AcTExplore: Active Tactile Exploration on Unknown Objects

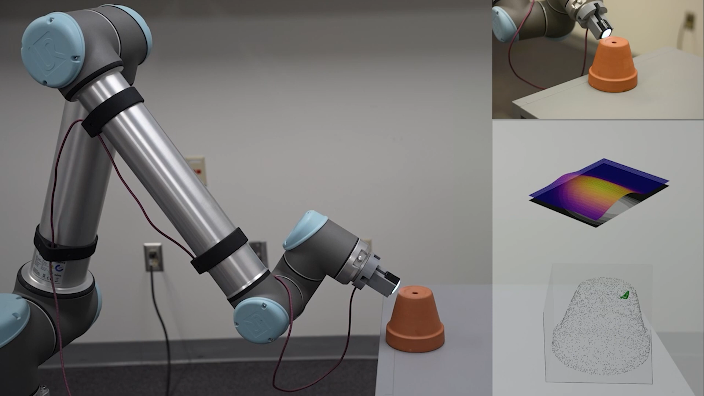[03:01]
To ensure the safe execution of actions generated by our policy, we have adopted a strategy of lifting the digit in the normal direction of the contact after each contact event while running the policy. On the right, we can see the current depth map perceived by digit and the trajectory taken by the method in green.
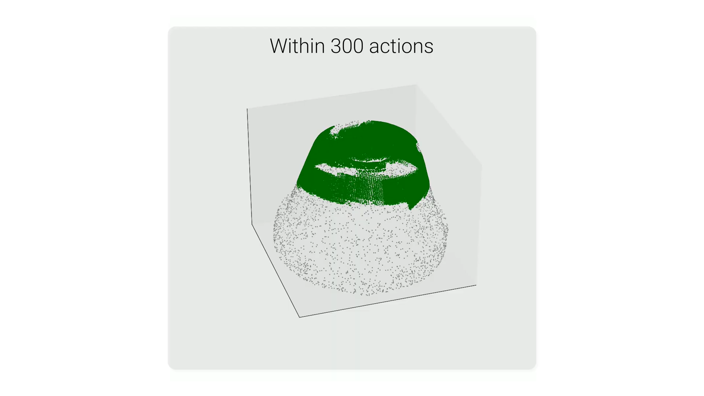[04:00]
we can use the trajectory generated by running the policy for 300 actions,
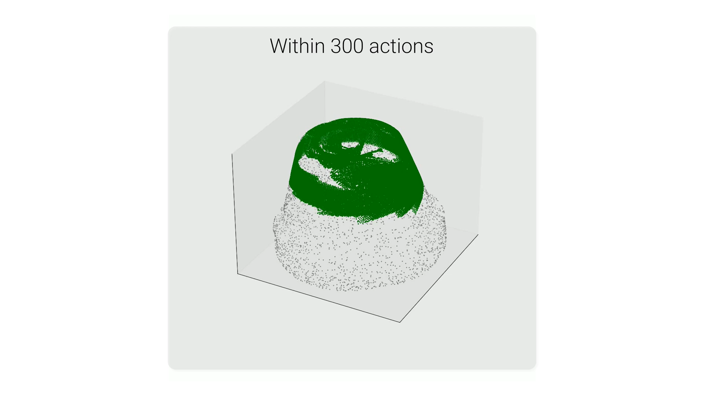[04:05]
where each action corresponds to either a translation of 4mm or a rotation of 15 degrees in the sensor's frame.